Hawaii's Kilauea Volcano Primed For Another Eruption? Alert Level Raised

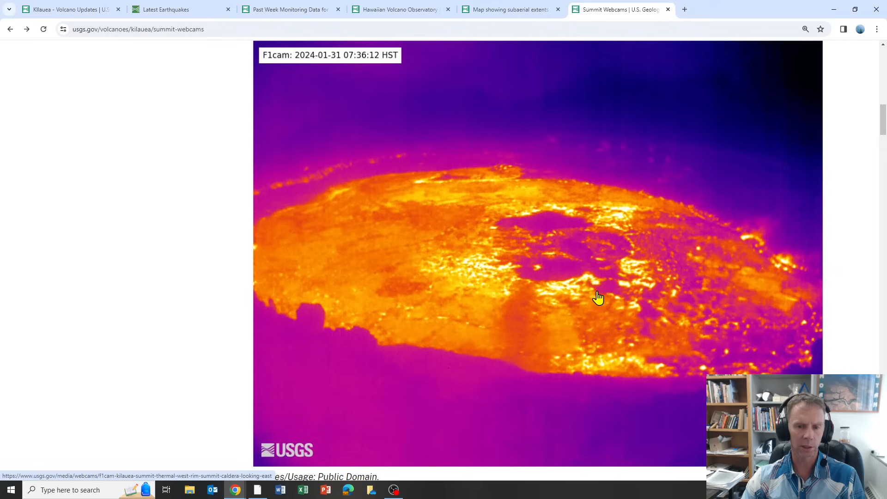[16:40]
So even though it looks hot, it is hot, but it's not, not necessarily molten. It's not flowing. It's not erupting. Uh, it's just cooling nice and slowly. So they've got a thermal camera on that as well.